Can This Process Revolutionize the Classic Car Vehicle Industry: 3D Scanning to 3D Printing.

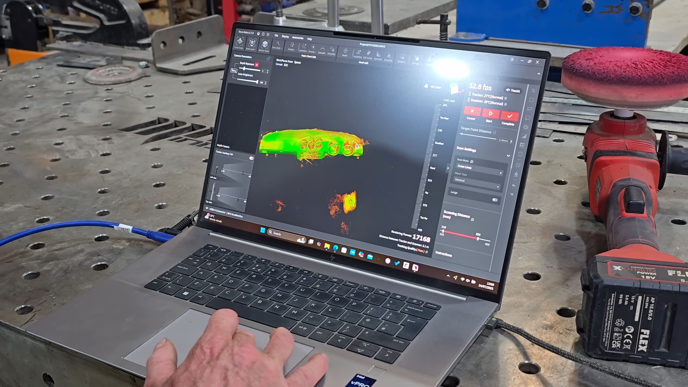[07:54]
So we need to do more on the binnacle and more round here.
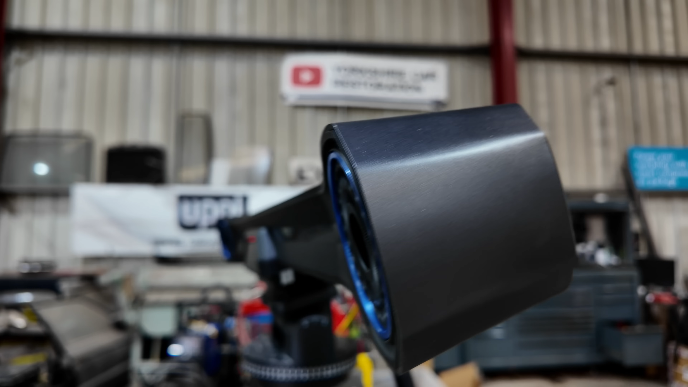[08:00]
So once you think you've got your scan, you click on complete. And once it's processed a little bit, it'll come up with a mesh.
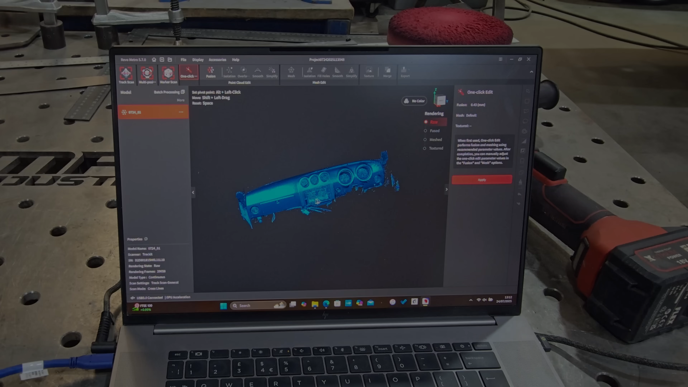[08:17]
And there you have it. We've got a mesh. Now, that is just a simple mesh.
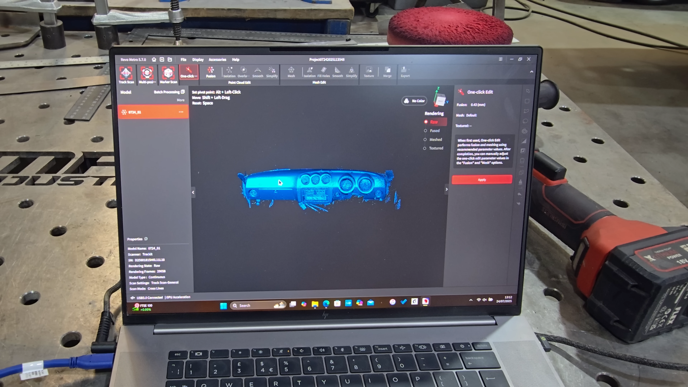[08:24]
Now, there's a lot of options you can do to clean that up, but we've also got a one-click here.
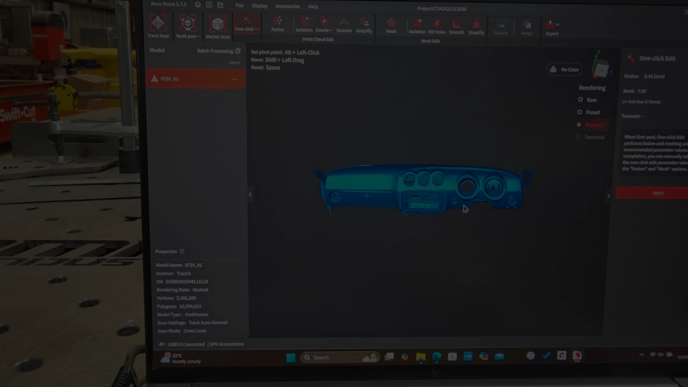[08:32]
So if we click that, as you can see, we zoom in.
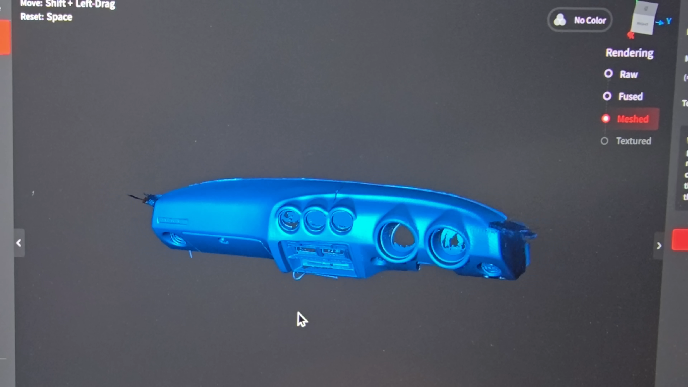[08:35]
It's taken out all that
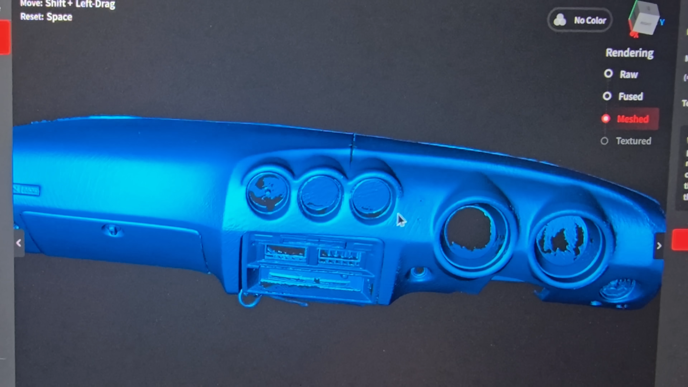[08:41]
noise and left us with an absolutely fantastic mesh.
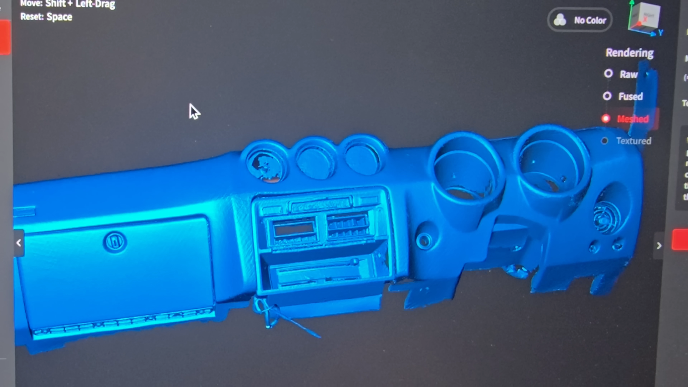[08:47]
Now, if we'd have spent a bit more time, we could have got this even better.
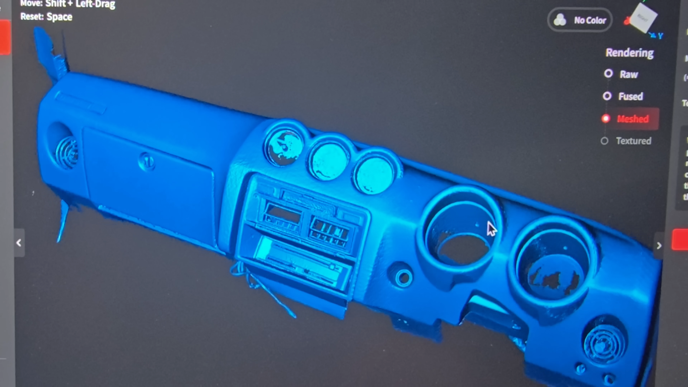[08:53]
But for what we're doing, this is absolutely fantastic.
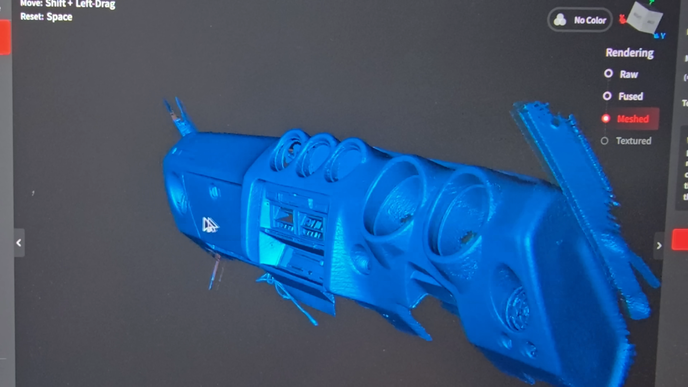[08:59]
Now, you can trim off all these edges, all these here.
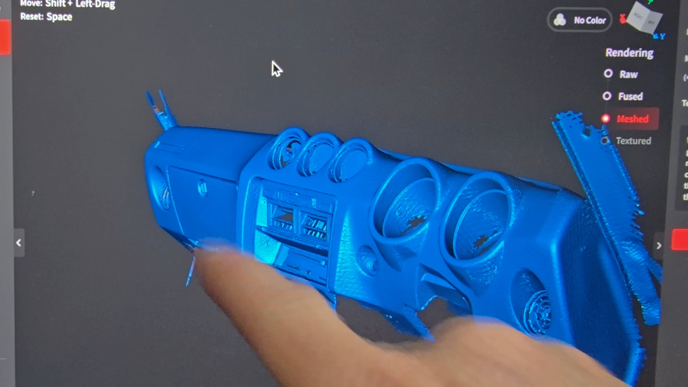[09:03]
You can take all them off, get them all trimmed off. Look at that. Look at that. You can even see the Datsun there.
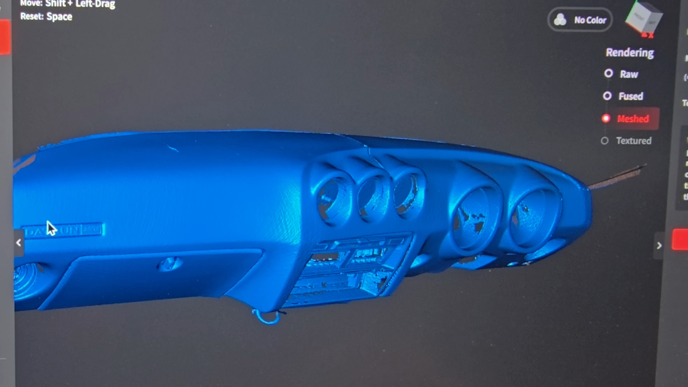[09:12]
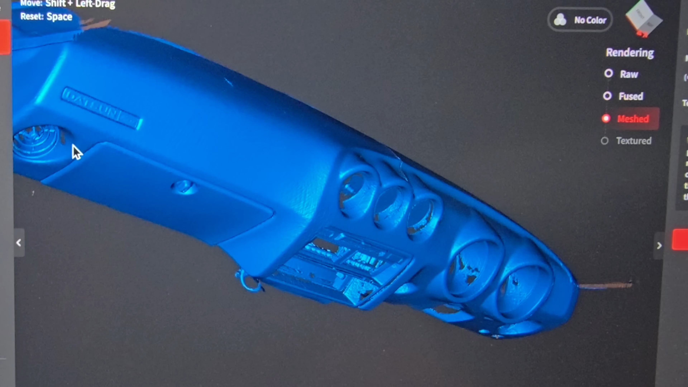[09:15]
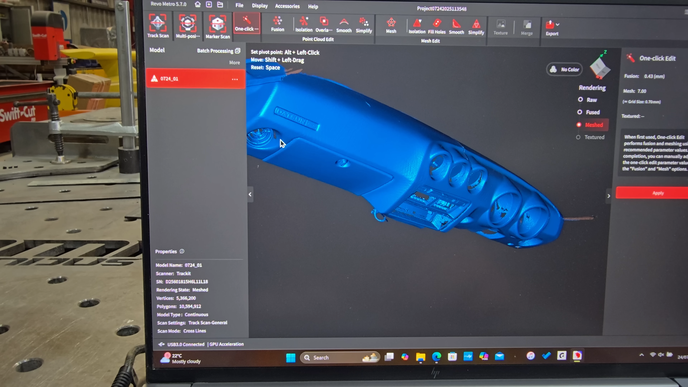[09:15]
That is brilliant. And one of the reasons why we're doing the dashboard itself is because of all this damage that we've got here.
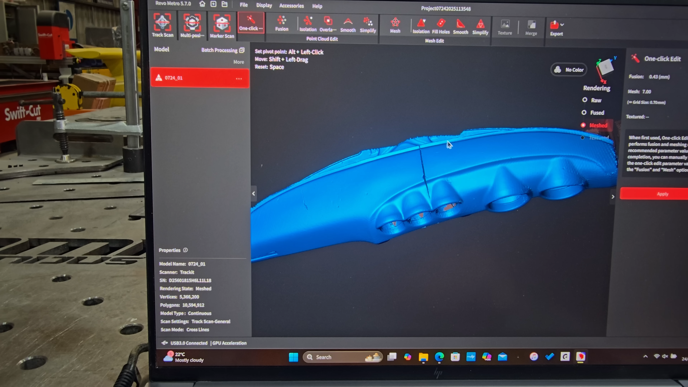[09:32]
And because it's a custom car as well, we're going to do something just a little bit different with it.